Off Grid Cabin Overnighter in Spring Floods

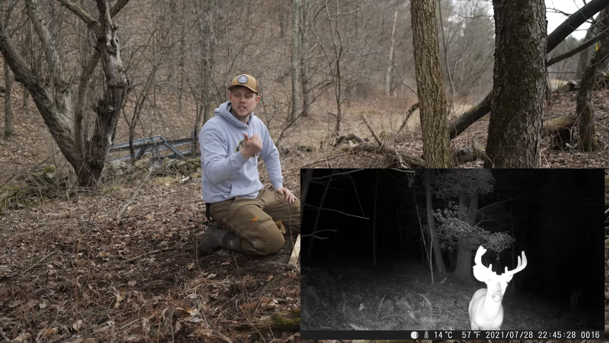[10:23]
I've had obviously a ton of deer on camera here. I've had foxes, I've had coyotes, I've had bobcats.